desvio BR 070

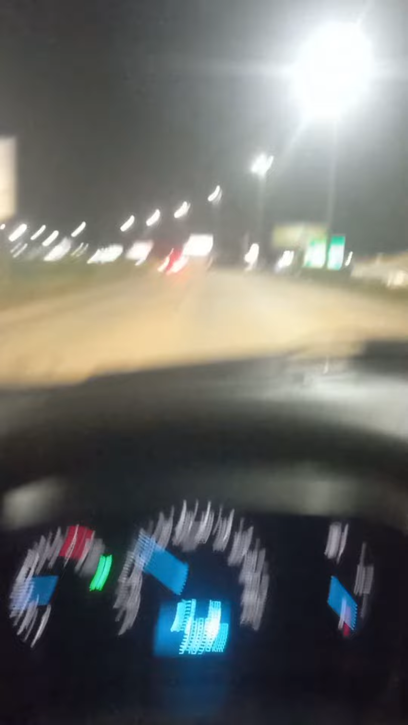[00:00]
O shopping nunca mantivei. Olha o tamanho dessa carretona aí. É por causa do trânsito que a BNJ está interditada. Os caminhões estão passando pela lateral, os carros grandes. Do quilômetro 8 até o quilômetro 9. Próximo ao Água Linda Shopping. E próximo à entrada de Água Linda de Goiás. Está interditado logo depois da entrada de Água Linda porque está sendo feito transposição dos canos de água que vão passar por baixo da BR-070.
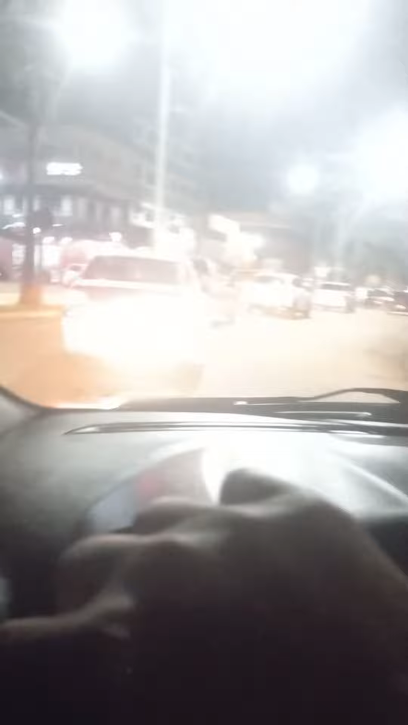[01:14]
Isso aqui é a cidade de desenvolvimento, mas também acontece esse transtorno. Uma próxima vez.